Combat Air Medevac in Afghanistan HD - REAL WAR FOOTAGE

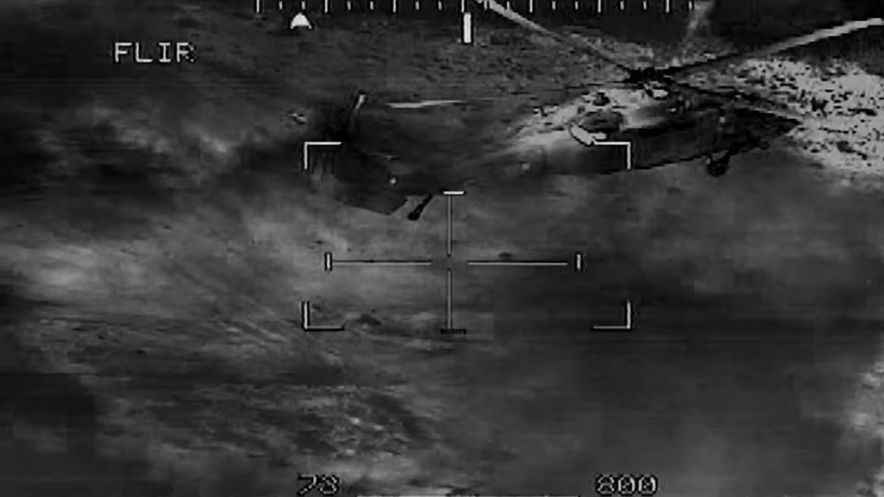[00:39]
once we've touched down on ground at location
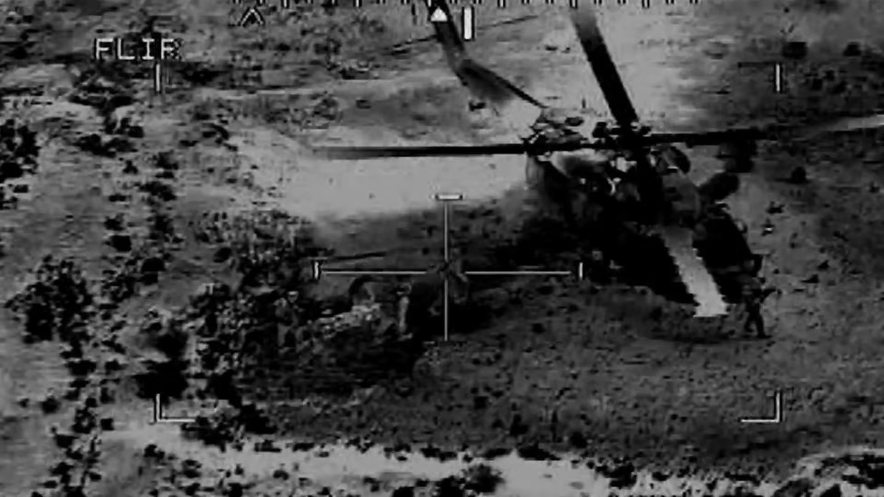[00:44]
three to five minutes to get out of the aircraft make contact with the patient the ground medic receive